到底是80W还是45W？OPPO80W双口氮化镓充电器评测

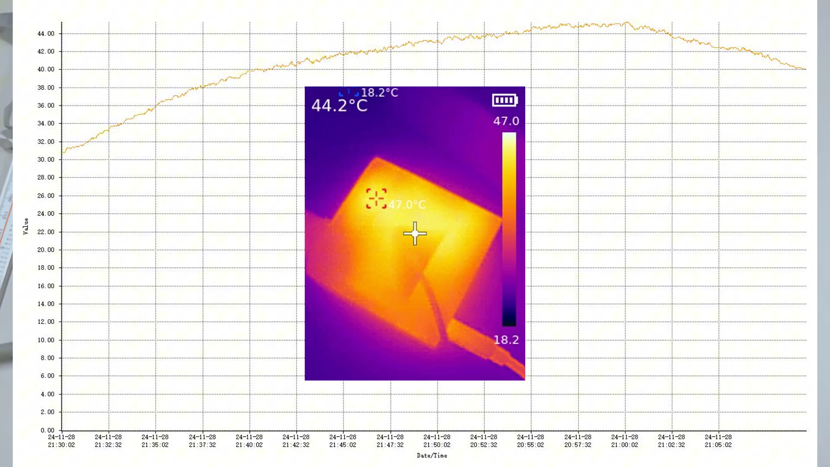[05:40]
On screen: spot 44.2°C, max 47.0°C, min 18.2°C
左右这个就是OPPO的80瓦的WALK闪充完整的一个充电过程这部手机是OPPO的K12标配的充电器
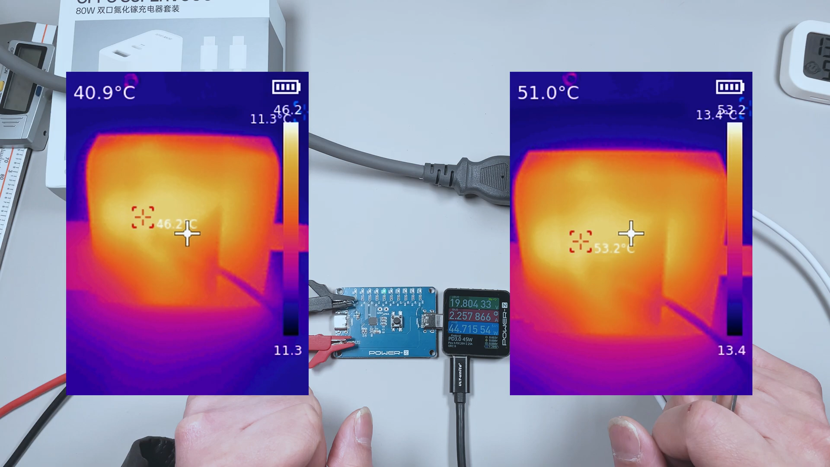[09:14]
跟我们用这一个温度传感器持续测出来的温度是基本上差不多的烤机测试的时候咱们室内的温度是13度左右